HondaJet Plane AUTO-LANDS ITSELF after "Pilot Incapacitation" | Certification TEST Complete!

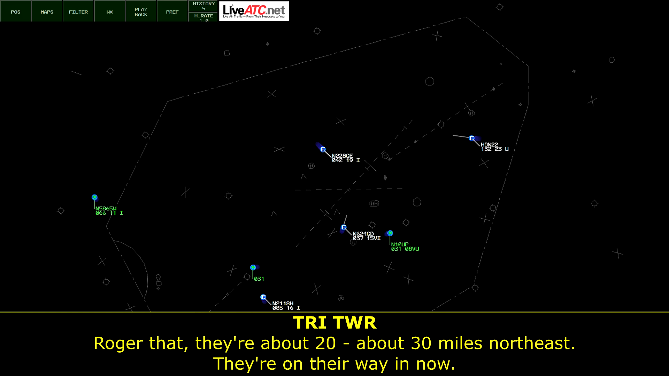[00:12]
Roger that, they're about 20, about 30 miles northeast, they're on their way in now.
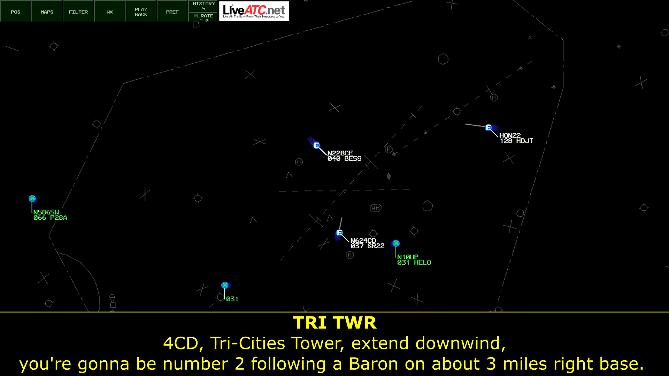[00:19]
52, Charlie Delta, Tri-Suitair, extend down one, you're going to be number two following a Baron on about a three mile right base. The down one for Charlie Delta.
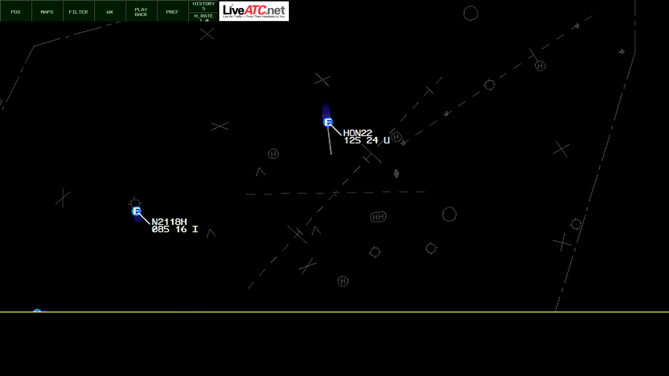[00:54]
Okay, copy that. Hello, the airport will be closed.
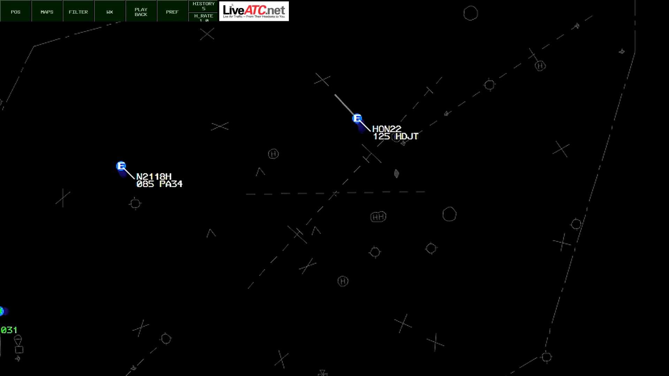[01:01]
Again? The airport will be closed. Just got a test aircraft coming in doing some equipment check, the runway will be closed for about 10 minutes, they're on their way in now.
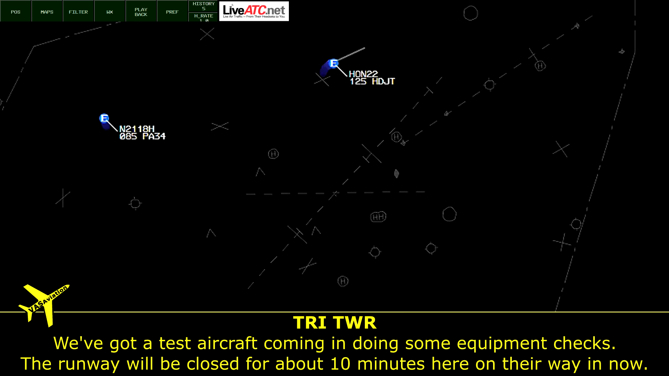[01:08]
Okay, all right Roger.
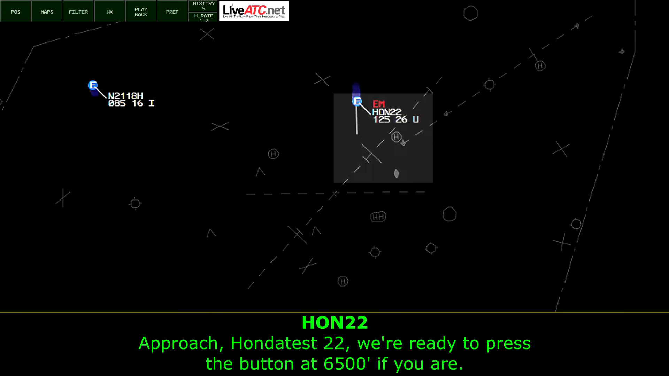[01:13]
Approach, Honda test 2-2, we're ready to press the button at 6500 if you are.
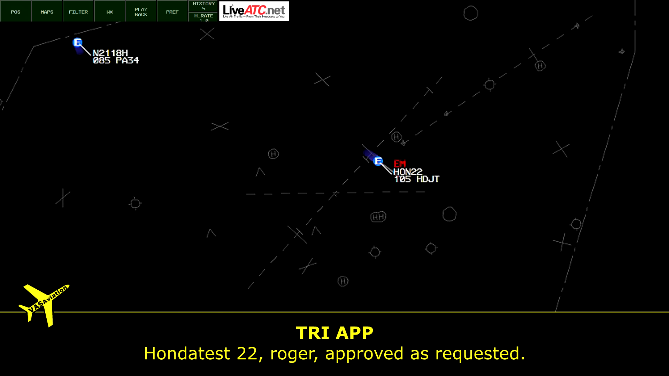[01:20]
3-2, Roger, approve, ask questions. 2-2. Traffic is approached, 704 Yankee Echo is 20 miles to the west,
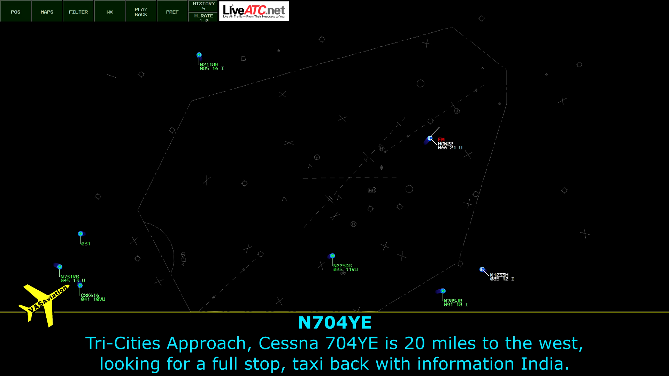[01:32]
looking for a full stop taxi back with information in India. 4-Yankee Echo, squad, 04-2-2.
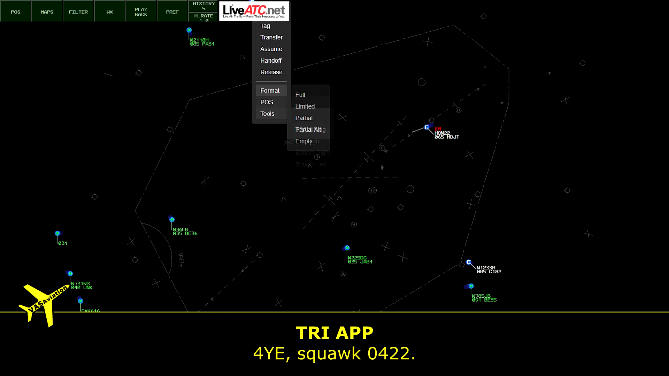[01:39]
Squad, 04-2-2, 704 Yankee Echo. I understand and maintain 1-0-1000, you can expect a few turns on holding over Maka for inbound traffic. A, pilot incapacitation, 11 miles northeast of Kilo, Tango, Romeo, India. Emergency auto land in 5 minutes on runway 23 at Kilo, Tango, Romeo, India.
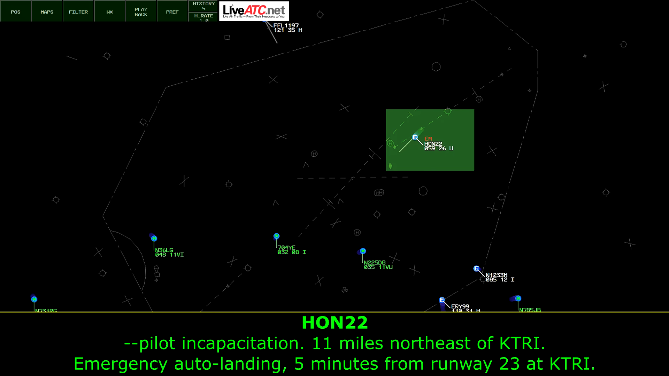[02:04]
704 Yankee Echo, radar contact about 1-8 miles to the southwest at the Tri-Cities airport, lighting 360, and it will be vectors for the sequence.
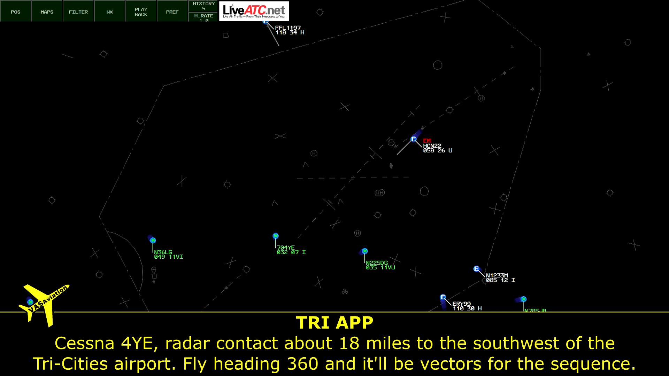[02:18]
We've got auto land testing going on at Tri-Cities.
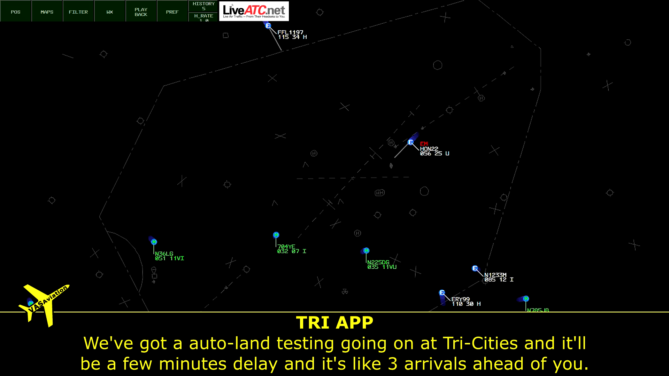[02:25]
There will be a few minutes delay and then there's like three arrivals ahead of you, so it's going to be a little bit, you might want to try something else for a while. Flight 360 and be aware of other traffic.
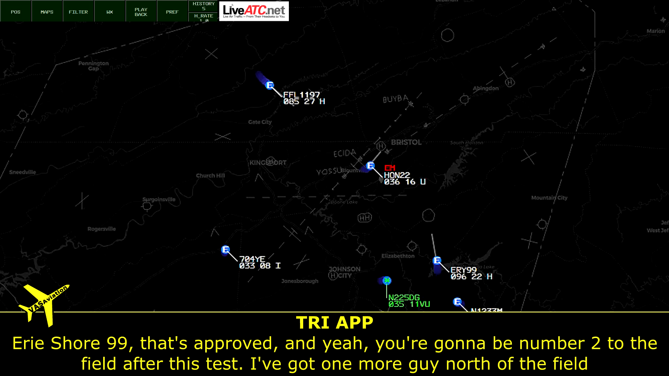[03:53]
Erie Shore 99, that's approved. And yeah, you're going to be number 2 of the field after this test. I've got one more guy north of the field that's going to be ahead of you and then you'll be number 2.
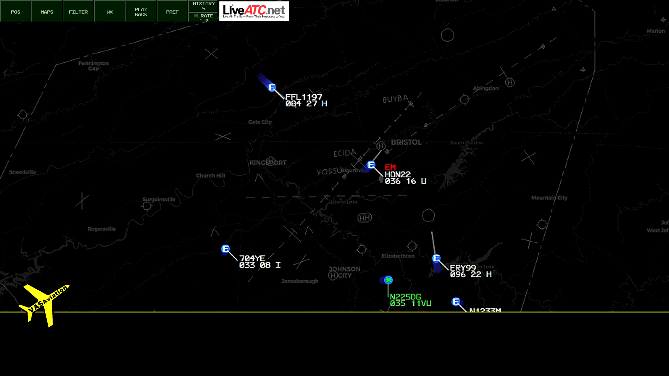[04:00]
We're just going to kill some time, go slow, and we'll get there and have the holding ready. Erie Shore 99, Roger. Hopefully this won't take too long.
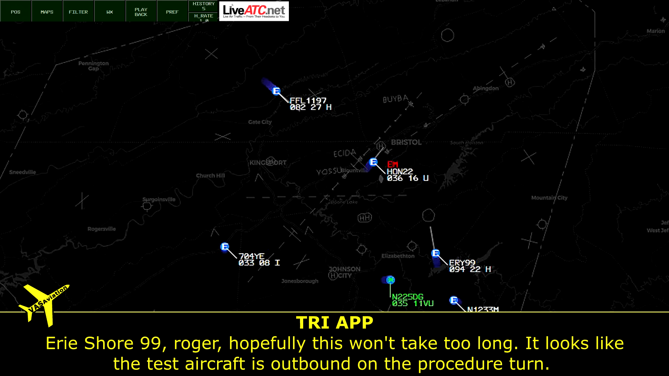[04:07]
It looks like the test aircraft is outbound on the procedure turn and he's going to need about 5-7 minutes on the runway. By the way, I kind of expect it to take a little longer than that, but for now that's what we're told.
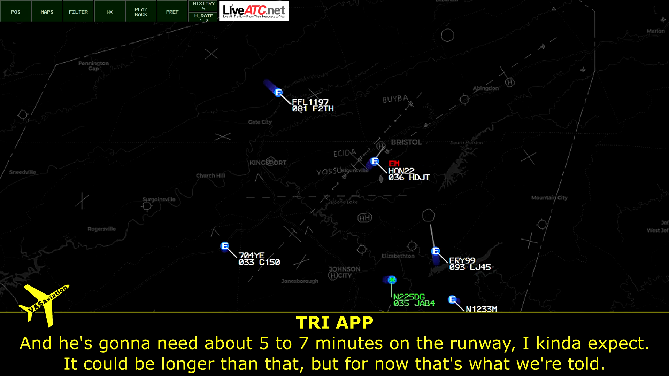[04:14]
Okay, so northeast of Maka, one minute on deterrence and we're heading there now. We'll see.
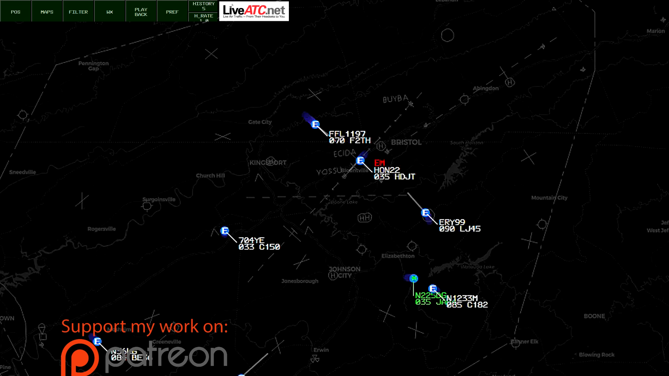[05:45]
Approach 4-1-1-1-97, curious on how long of a delay we can expect. 4-1-1-1-97, you can expect about a 1-0 minute delay for that arrival. He's about a 3-mile final, and then he says he needs about 5 to 7 minutes on the ground.
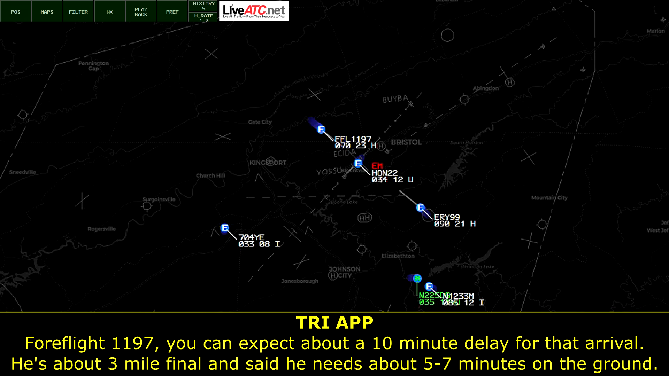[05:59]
For that, thank you.
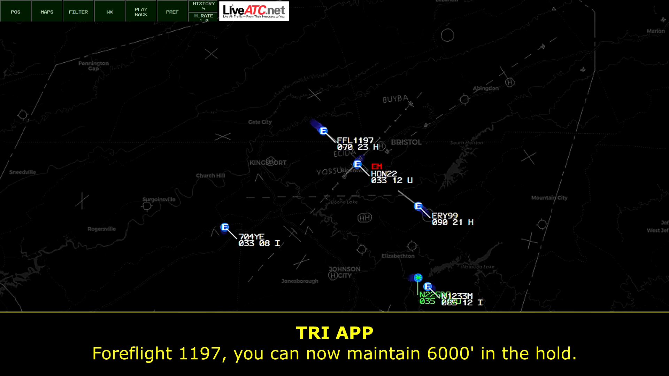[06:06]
4-5-1-1-1-97, you can now maintain 6,000 in the hold. Maintain 6,000 in the hold, 4-5-1-1-1-1-1-1-1-1.
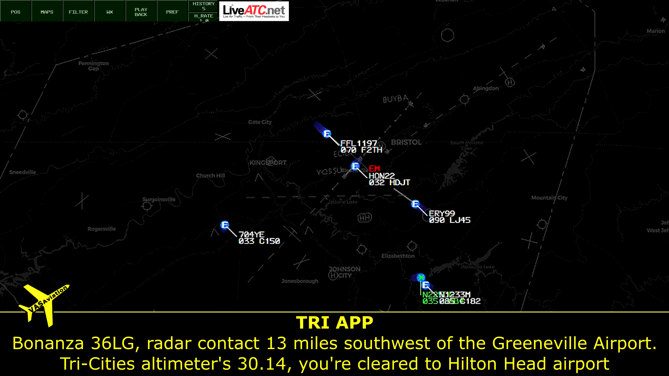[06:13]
5-3-6-Limit Golf Radar contact, 120 miles southwest of the Greenville Airport. The tricyc altimeter is 3-0-1-4. You're clear to Hilton Head Airport via direct, maintain 9 or 1-1-1-1.
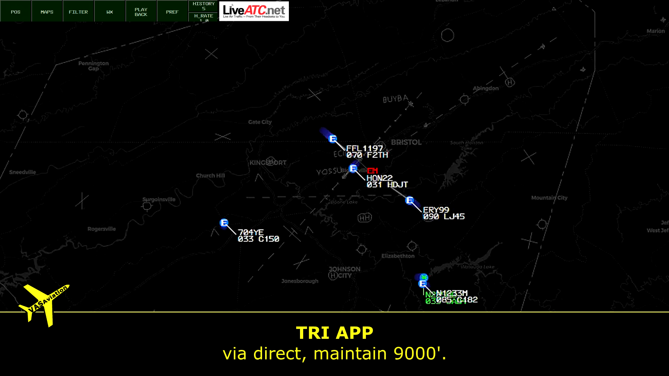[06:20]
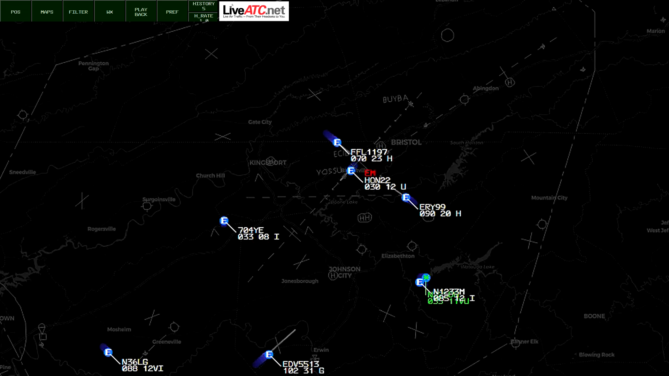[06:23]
3-0-1-4 on the altimeter, clear to Hilton Head via direct, 9,000 on the altitude.